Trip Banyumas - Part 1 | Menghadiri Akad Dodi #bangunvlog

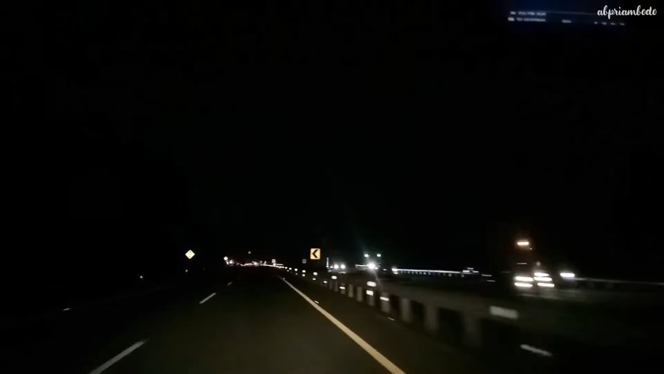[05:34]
Menyusuri aspal di malam hari perlu kewaspadaan ekstra memacu kendaraan sesuai batas kecepatan yang ditentukan.
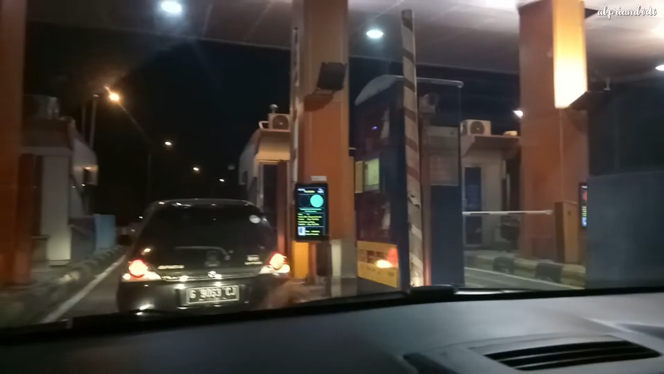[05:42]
Alhamdulillah, kami sampai di exit tol Pejagan. Ambil lajur kiri untuk keluar tol. Di persimpangan, kami ambil arah kanan menuju Purwokerto.
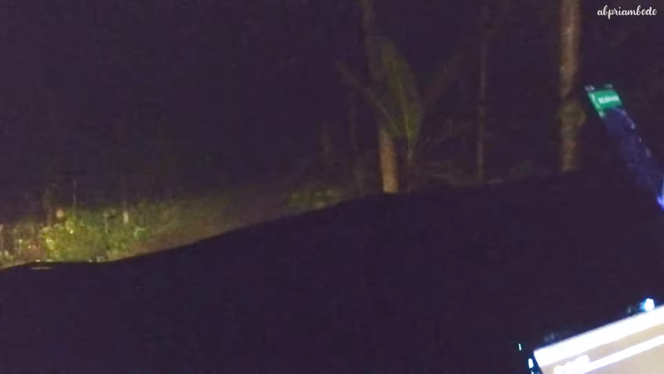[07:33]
Melewati hutan-hutan. Bismillahirrahmanirrahim. Kalem, Gi. Kalem, Gi. Setelah 400 meter, terus lurus.